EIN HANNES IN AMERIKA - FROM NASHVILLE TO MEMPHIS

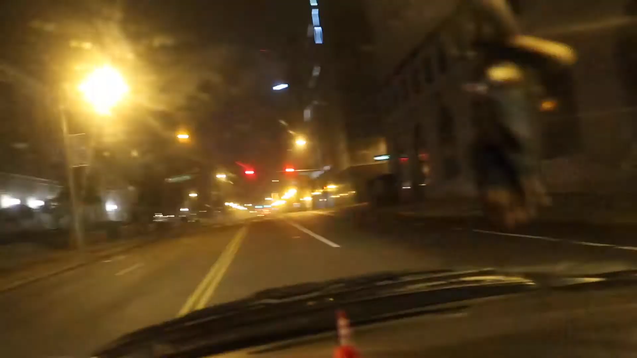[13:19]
Hier ist ja gar nichts in Ampelschaltung. Ey, grüne Welle, schon mal was von gehört.
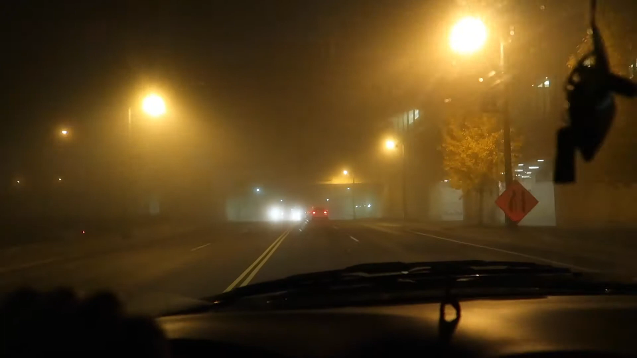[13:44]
Das wird ja immer schlimmer, man sieht ja gar nichts mehr. Was ist denn hier wieder los?